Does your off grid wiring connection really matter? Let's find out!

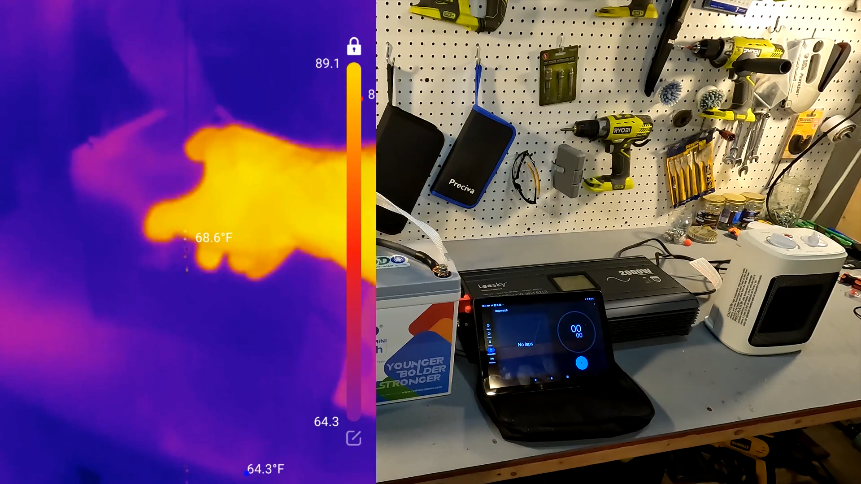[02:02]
On screen: spot 68.6°F
Okay this is just a quick view of the whole setup. You can see that everything is nice and cool. There's nothing that's out of the ordinary. Everything is right around room temperature. So let's go ahead and start this test and I will show you again what everything looks like after three minutes.
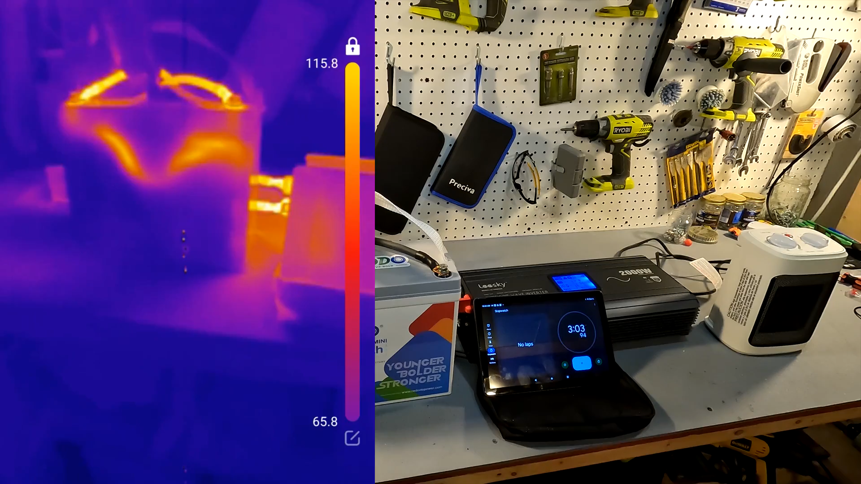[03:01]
All right there is our battery right there and look at that you can actually see the heat inside the battery right there but look at these look at these terminal connections.
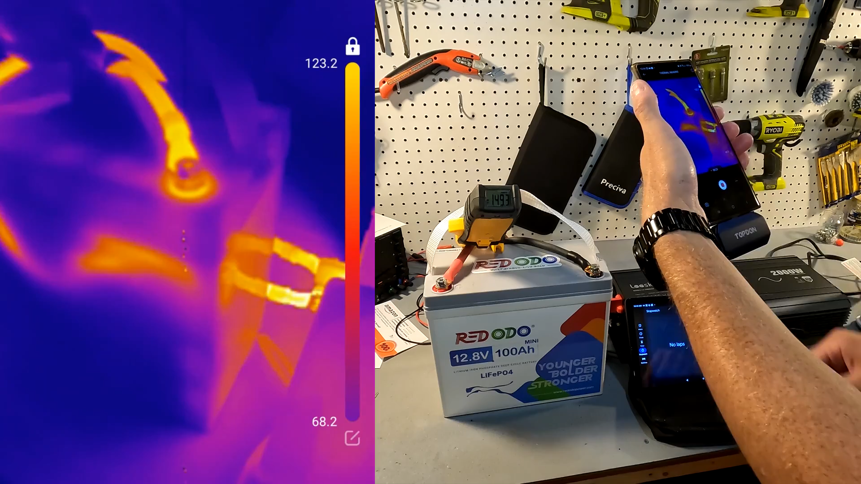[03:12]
Let me go ahead and square onto these terminal connections and we are looking at 107 108 degrees Fahrenheit for this terminal connection.
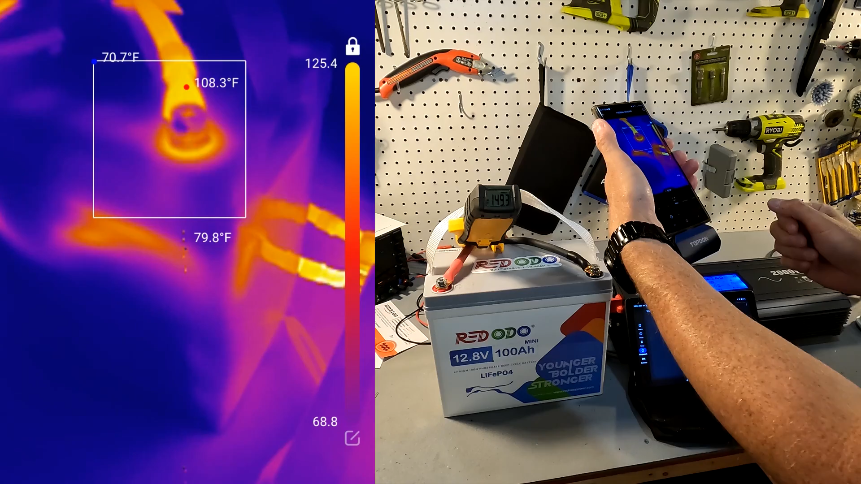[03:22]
Look at that see I can touch it with no problem. It's fairly warm. The terminal connections down there are a little warmer they're 125 degrees
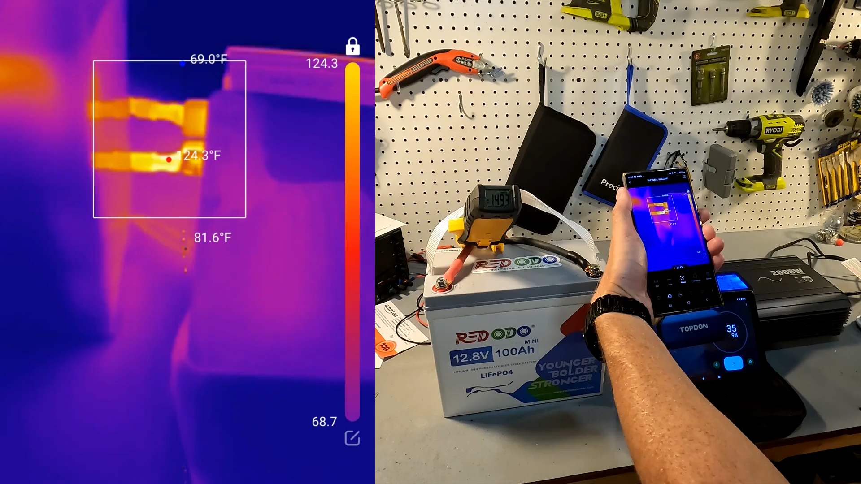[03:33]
and then the battery the battery is getting pretty warm on the inside so I might have to use I'll probably use the other red ODO battery for the second test.
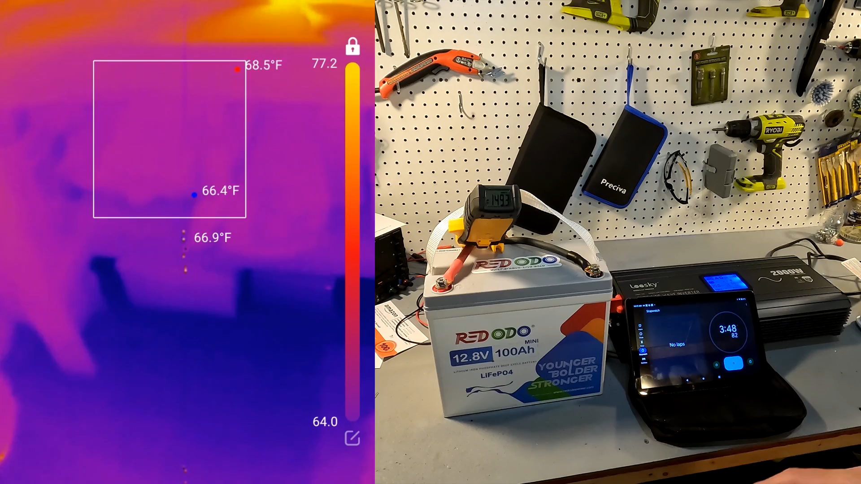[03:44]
On screen: max 68.5°F
Okay so let's go ahead and turn this off and I'm going to wire it back up with actually I'm going to use the same battery I want to make sure it's all the same.
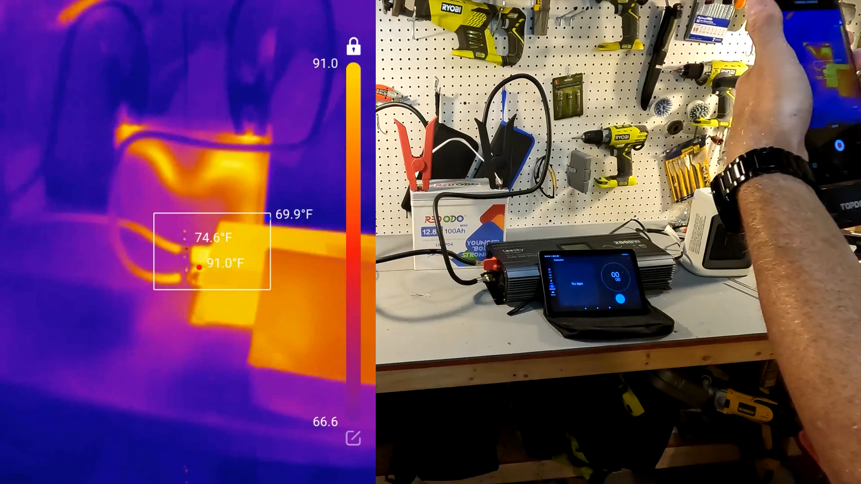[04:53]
On screen: max 91.0°F
can see I mean everything does look hot but inside the square is where I care about and I mean the inverter is only 85 90 degrees you know if we look
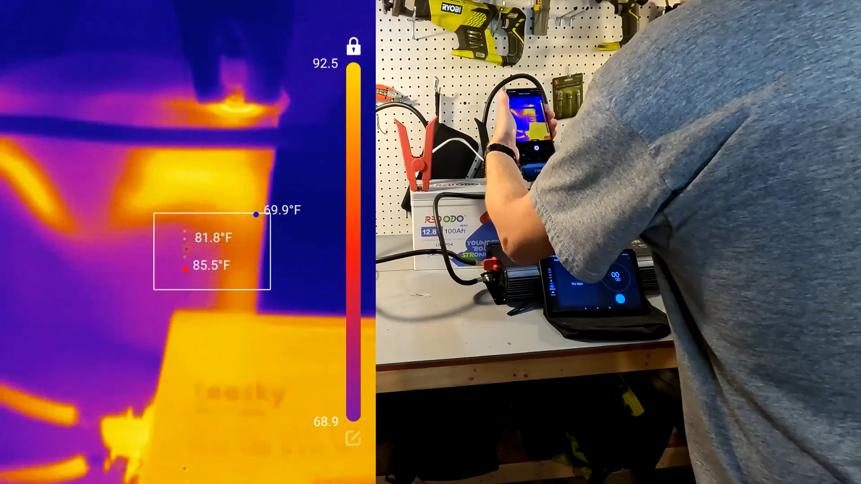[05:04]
On screen: max 85.5°F
at the actual terminal the terminal is the terminal is
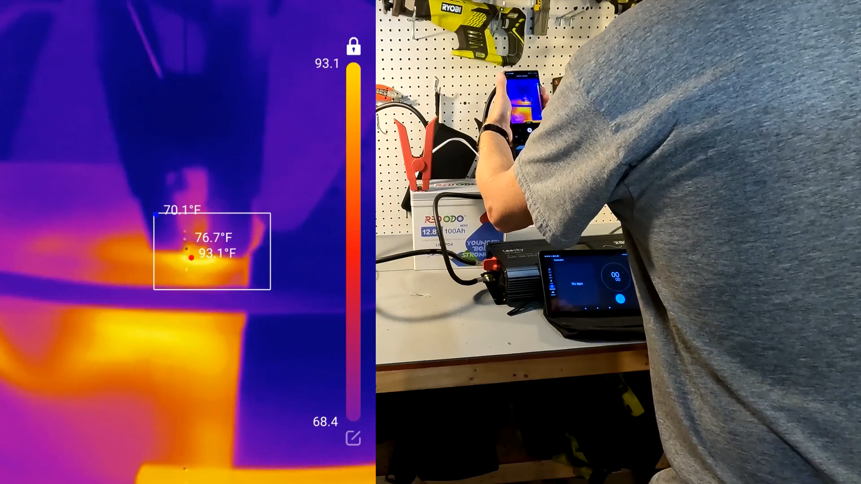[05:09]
On screen: max 93.1°F
93 degrees so that's not warm at all even though even though the colors show it you can see on the right hand side the scale of temperatures and the hottest thing there is you know it's showing it's showing 90 degrees so we are well in the safe range for for our our our
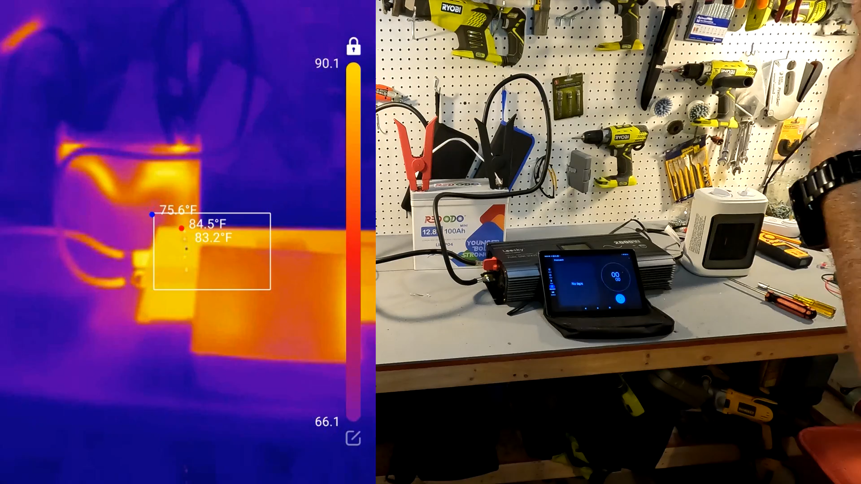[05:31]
On screen: spot 83.2°F, max 84.5°F, min 75.6°F
initial setup okay so we're going to go ahead and run it for three minutes let's go ahead and set our timer oh we need to turn on our inverter let's
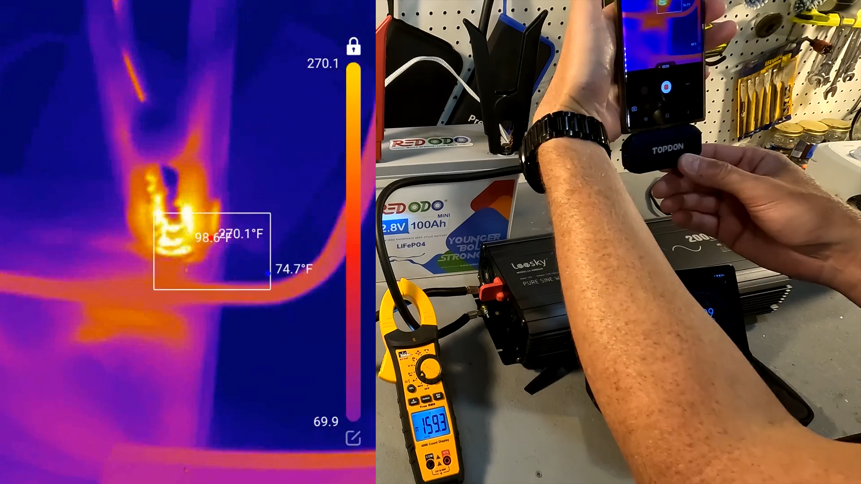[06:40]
On screen: max 270.1°F
the temperature oh my god okay the temperature is 200 the high point is 289 degrees 200
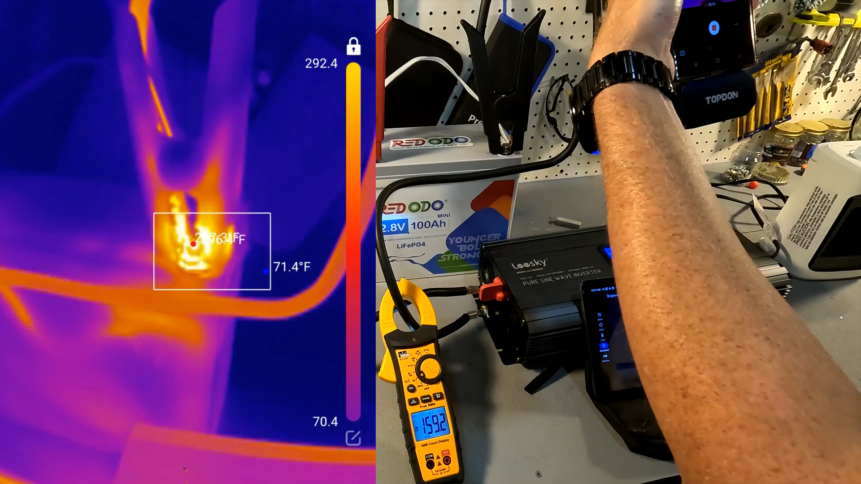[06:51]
okay now it's see it's up I can I'm getting oh can I get 300 degrees 301 degrees Fahrenheit and over here you
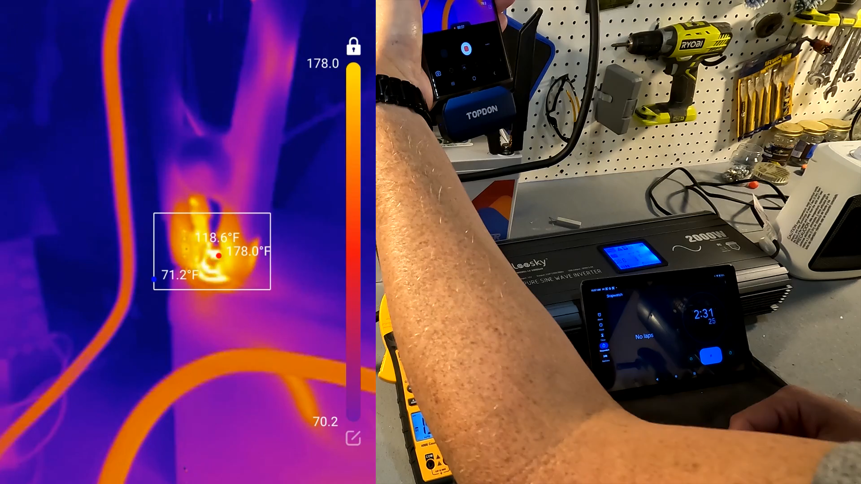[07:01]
On screen: min 71.2°F
know we're looking at something a little bit lower but that one
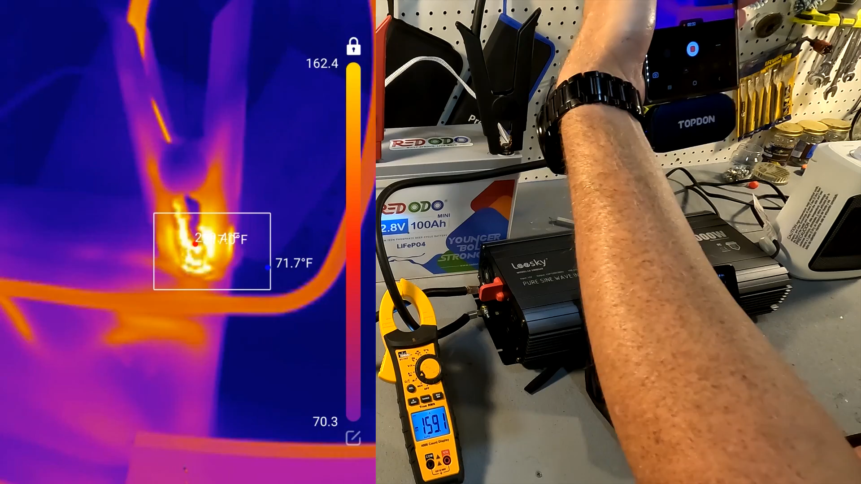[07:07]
that one's super hot and it's probably because the connection is a little little
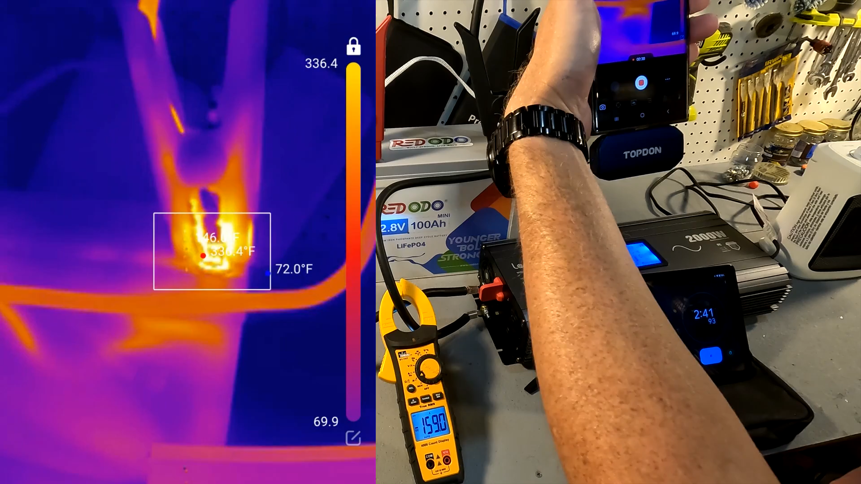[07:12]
it's probably not as good as this one but still even with this one it's 178 degrees
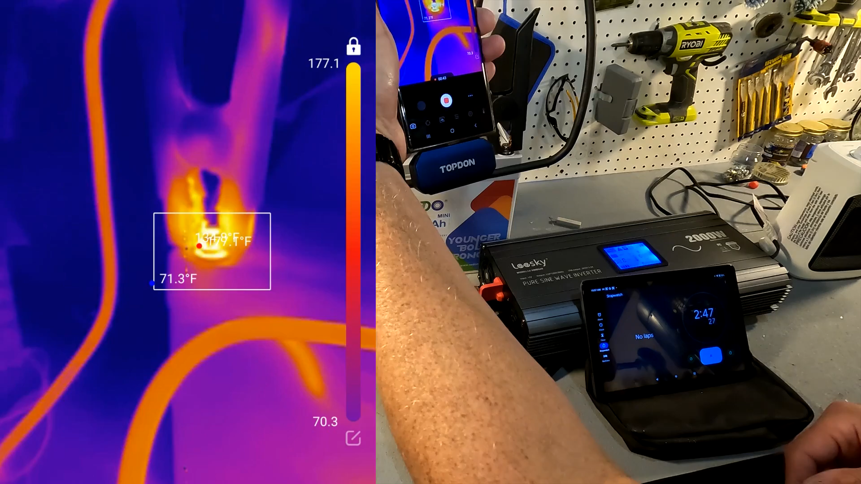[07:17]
and with the rest of the bat with the rest of
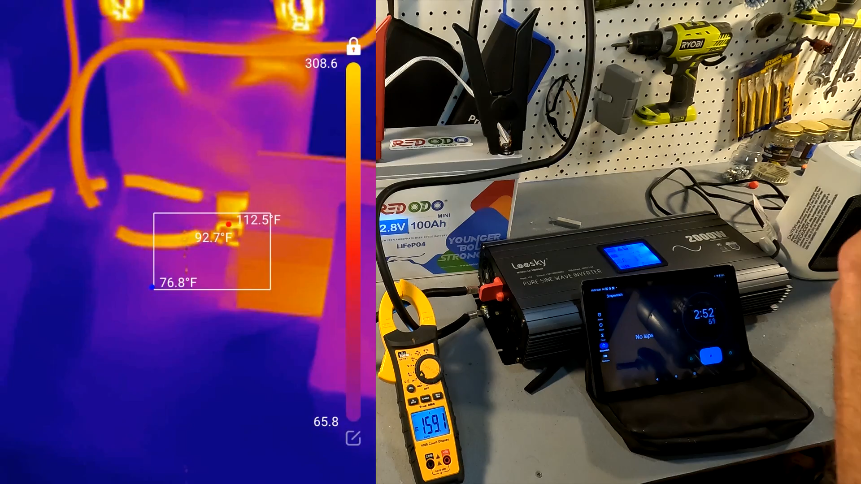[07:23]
On screen: spot 92.7°F, max 112.5°F, min 76.8°F
the battery I mean these terminals down here there they again are like a
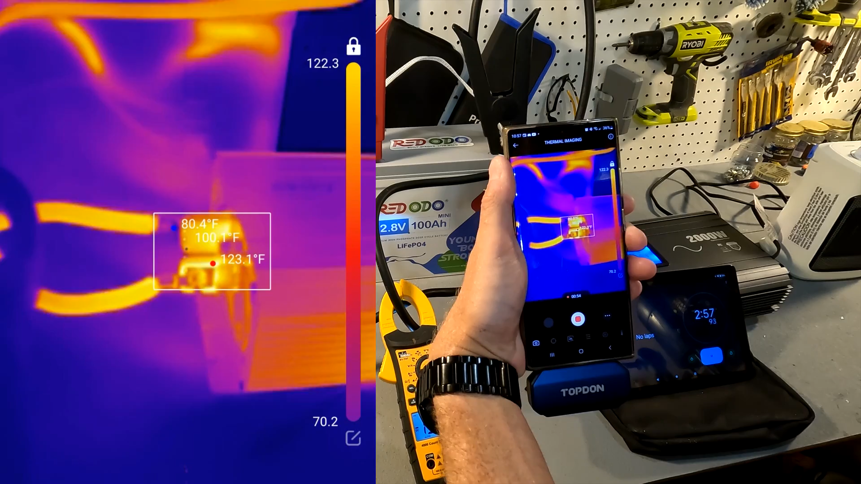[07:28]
On screen: max 123.1°F
120 125 something like that and the cabling itself is